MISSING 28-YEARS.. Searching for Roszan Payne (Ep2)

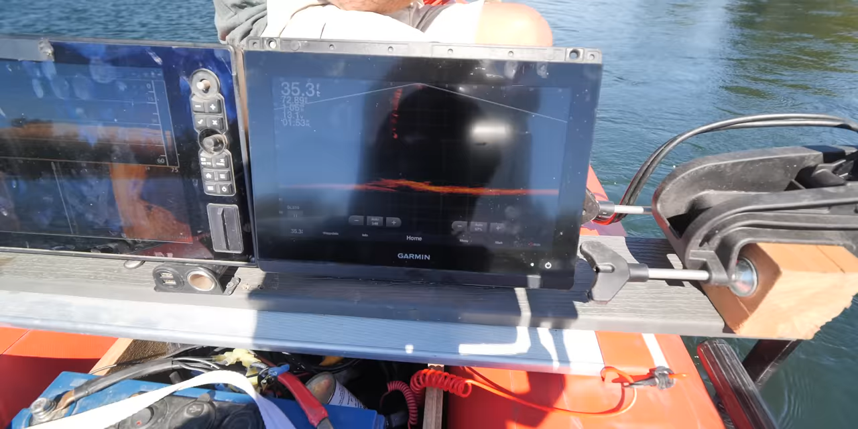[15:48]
Fairly certain.
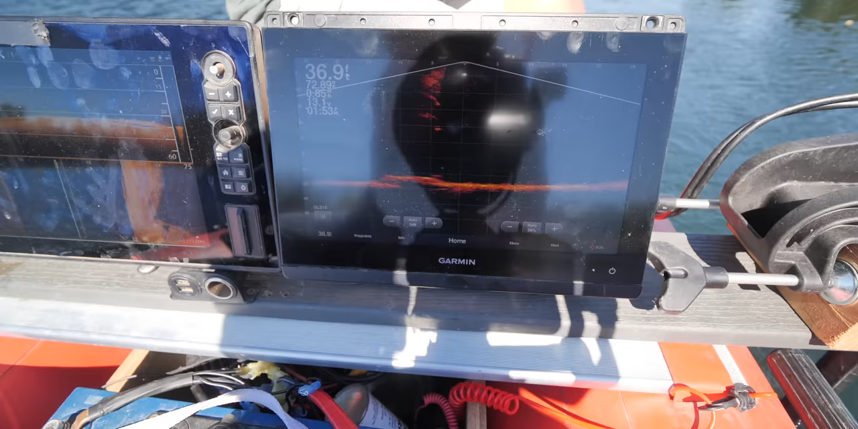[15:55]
Okay. Drop it.
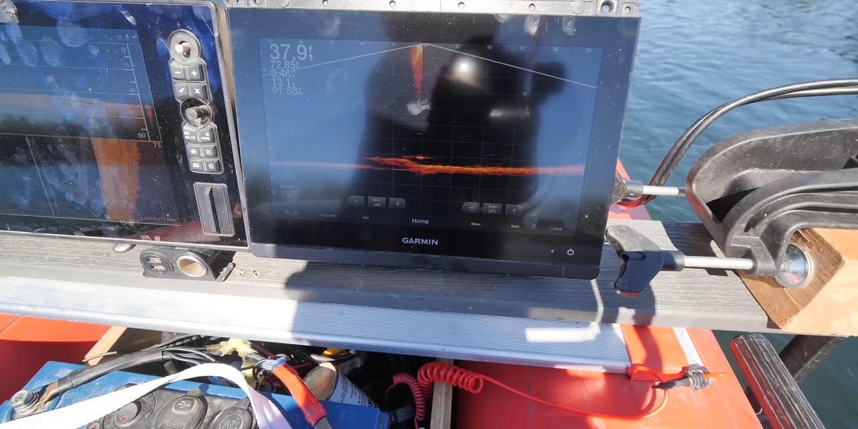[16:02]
Drop it. Four more feet. Okay. Bounce it there. You should bounce right onto it.
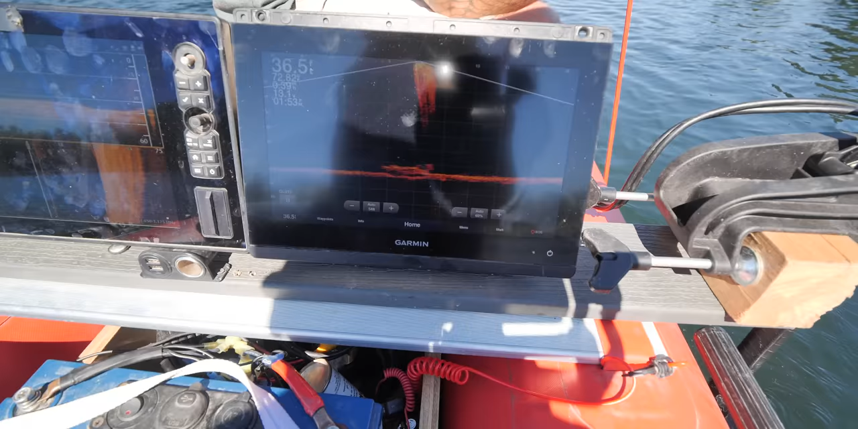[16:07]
You should be all over it right there.
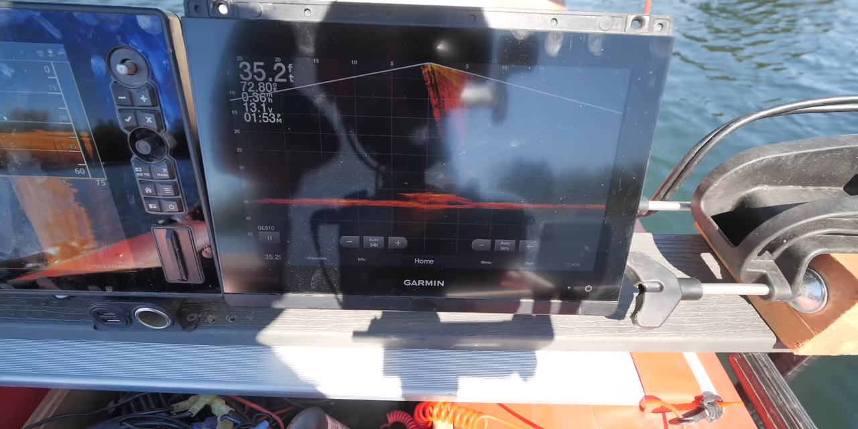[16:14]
I feel something.
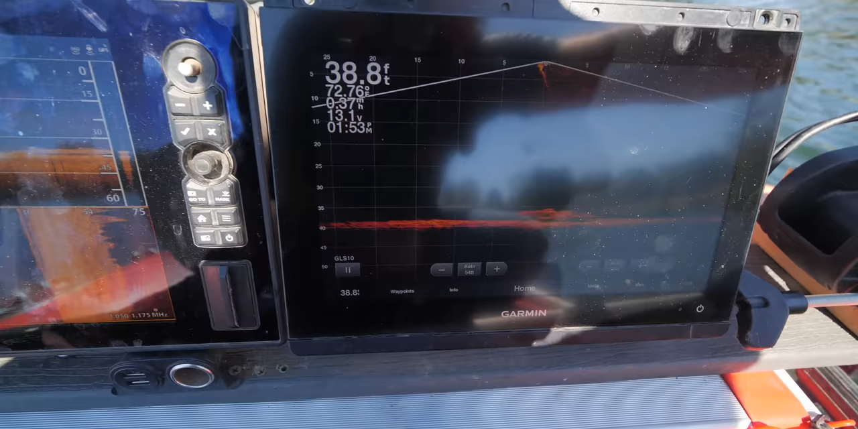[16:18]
On screen: depth 38.8 ft
Yeah. That might be actually a tree.
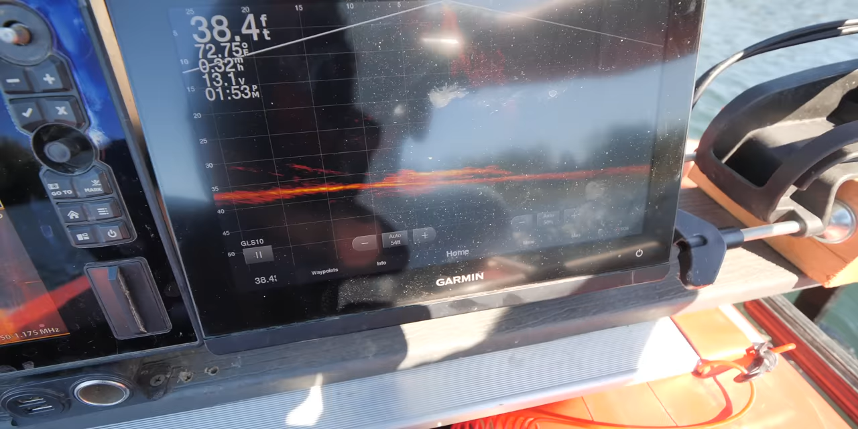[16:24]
On screen: depth 38.4 ft
I feel something. Yeah. Those aren't. Those aren't wheels. Those are tree limbs.
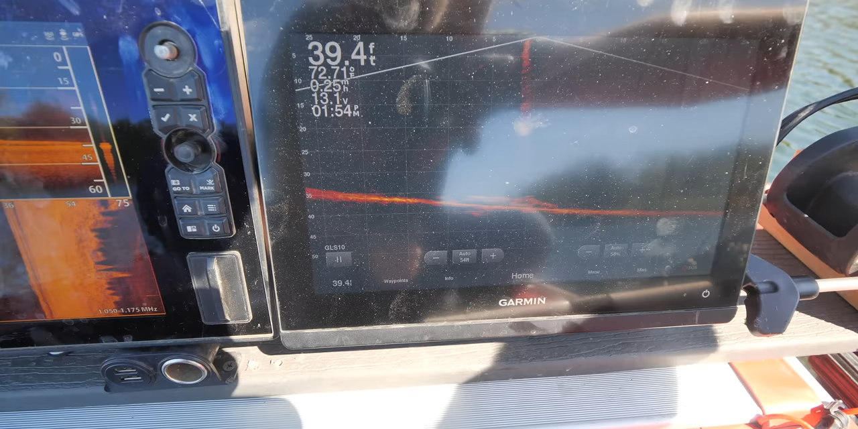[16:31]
On screen: depth 39.4 ft
Made to look like a tree in my opinion.
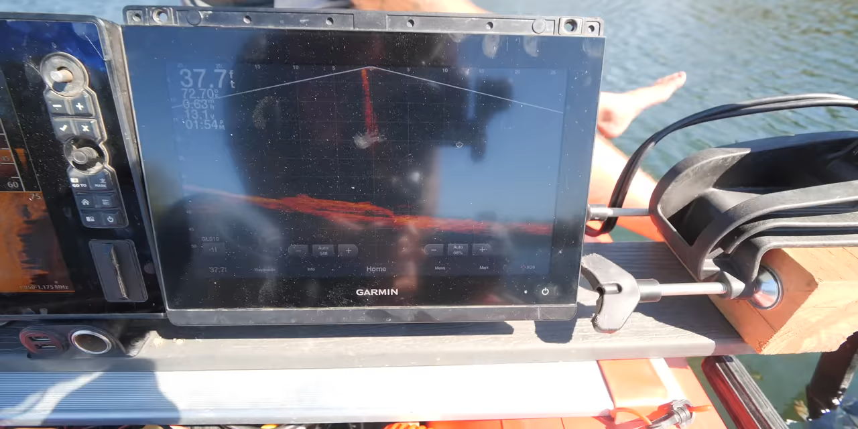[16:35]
I don't feel anything. Yeah. It's only three feet tall.
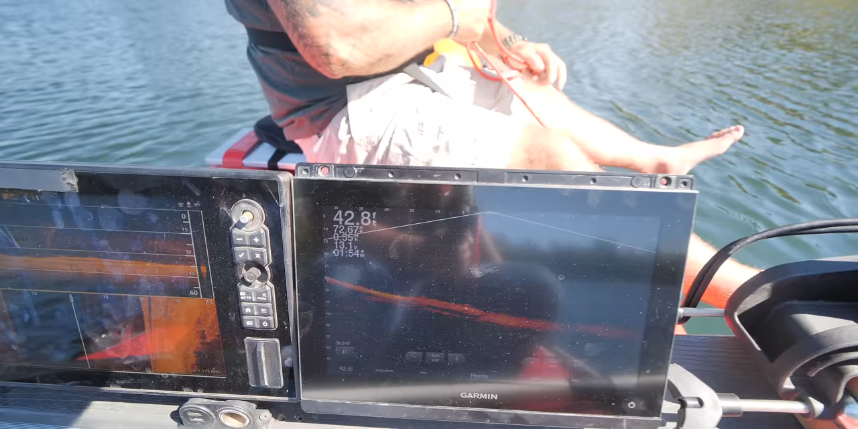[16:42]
I'll take you back over it.
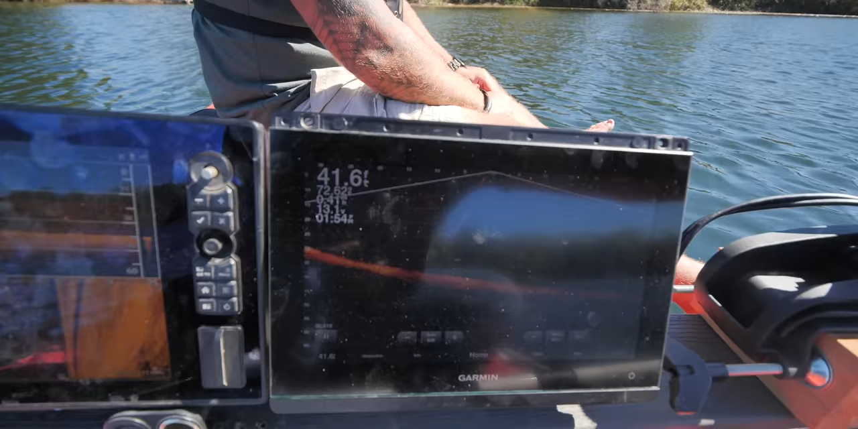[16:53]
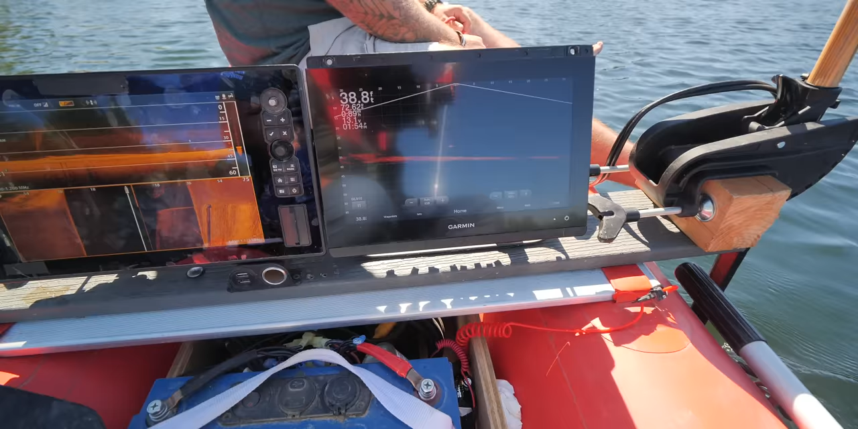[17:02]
I don't know. It could be. All right. You're right over the top of it.
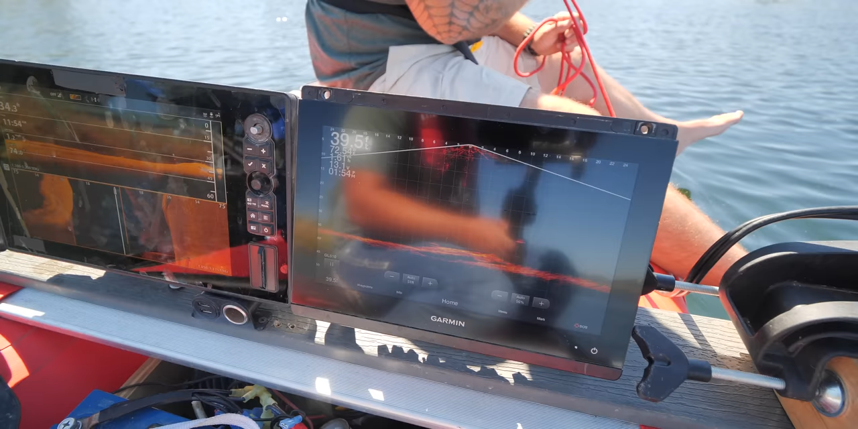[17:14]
Right now. You see my magnet. Yeah. You got to drop your magnet. Drop your magnet straight. There you go. Now you're on it.